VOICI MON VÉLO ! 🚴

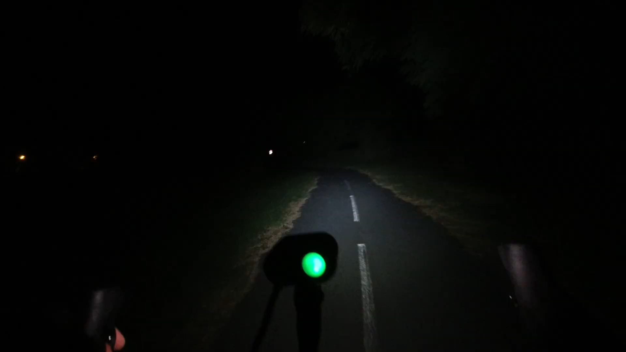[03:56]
Franchement, ça éclaire super bien, et en plus, il y a une grosse autonomie. Je dois avoir un bon 3 heures à pleine puissance, et donc, forcément, en mettant moins fort, bah, je peux tenir une nuit, voire deux nuits.